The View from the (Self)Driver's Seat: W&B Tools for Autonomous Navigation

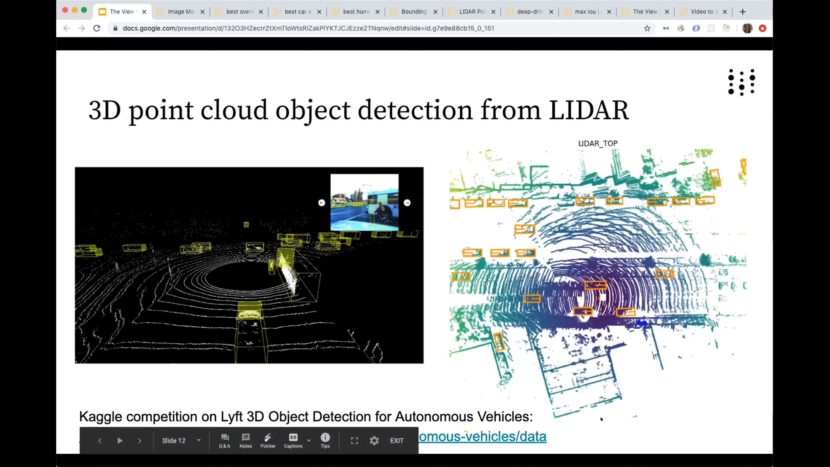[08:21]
And then, hopping back, this is a link to the report. And maybe you can see here a more detailed example. When the boxes are lined up, that means our model got a pretty good prediction of the ground truth. But then there's cases in both directions, lots of predictions that are actually picking up on some noise.